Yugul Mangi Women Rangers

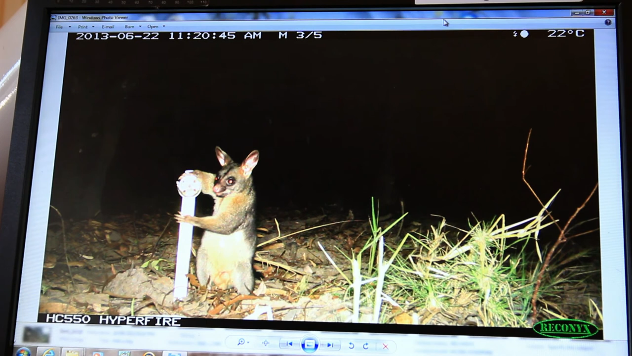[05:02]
It made me feel really, really happy inside. I'll tell my children that there are possums in their motherland. That's my country. The
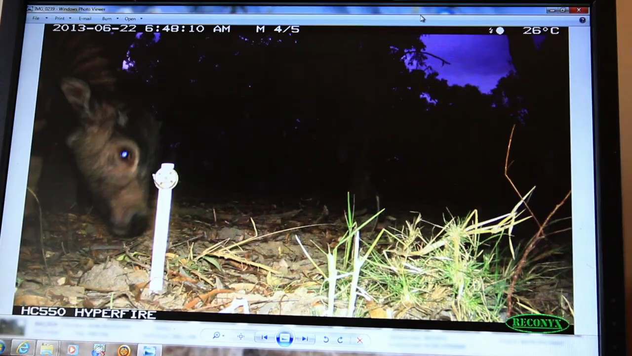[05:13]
We hope that the Nature Conservancy project will continue, so we'll be able to create a picture of the spatial distribution of plants and animals, and also changes through time.